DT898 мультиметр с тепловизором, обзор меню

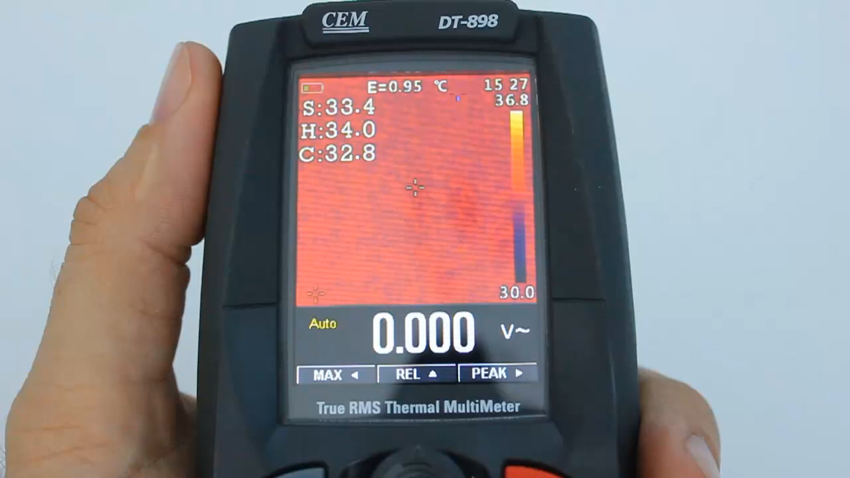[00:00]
On screen: spot 33.4°C, max 34.0°C, min 32.8°C, scale top 36.8°C, scale bottom 30.0°C
Итак, друзья, в настоящем видео мы рассмотрим меню мультиметра DT898.
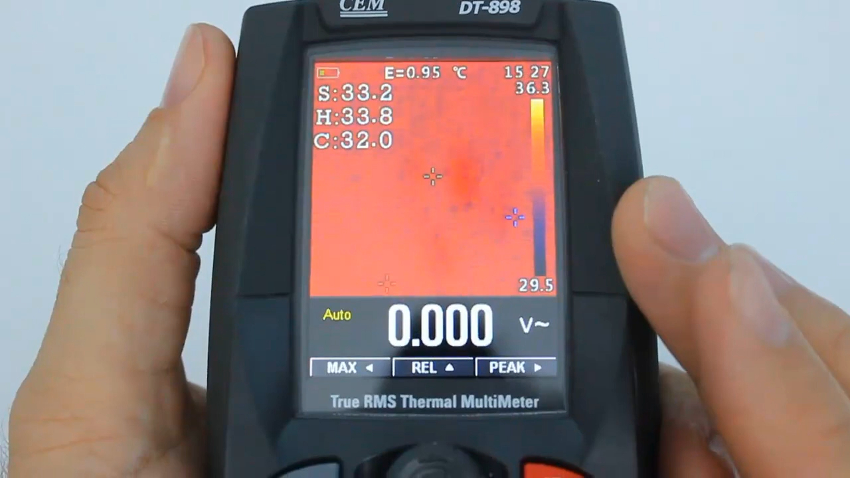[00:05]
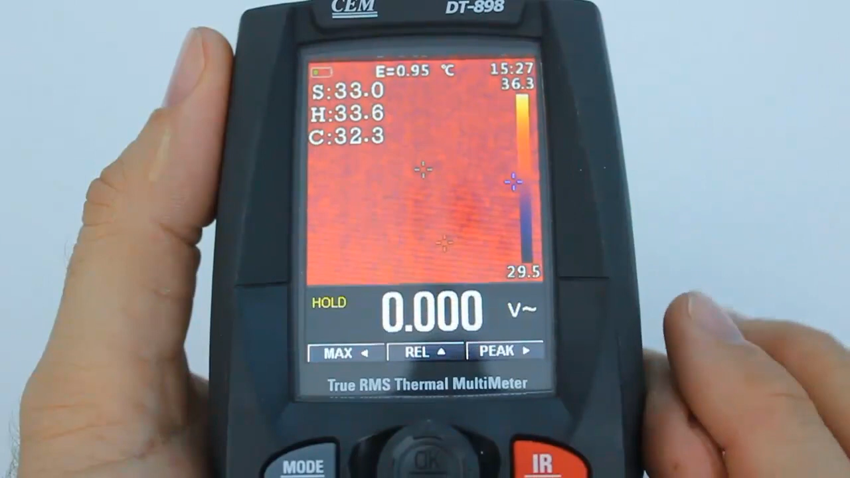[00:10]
Итак, вызов мультиметра выполняется кнопкой от джойстика, нажатием. Что я делаю?
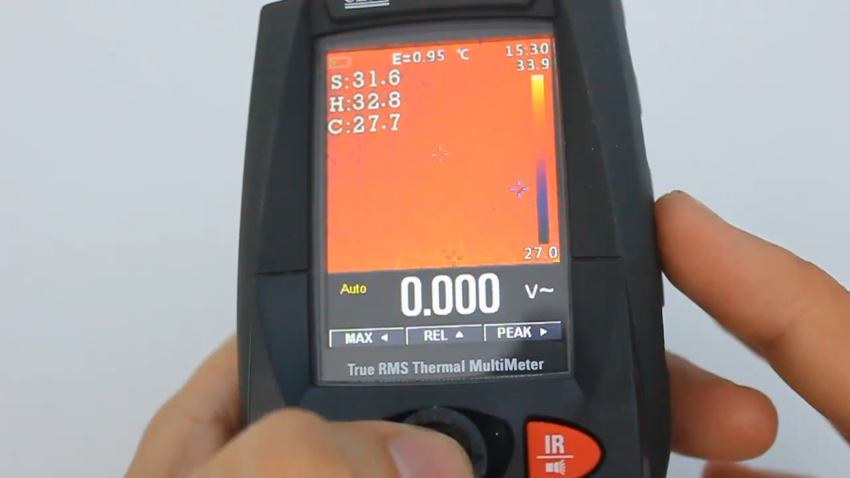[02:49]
On screen: spot 31.6°C, max 32.8°C, min 27.7°C, scale top 33.9°C, scale bottom 27.0°C
Возврат к заводским установкам. Вот, что сейчас я и сделал.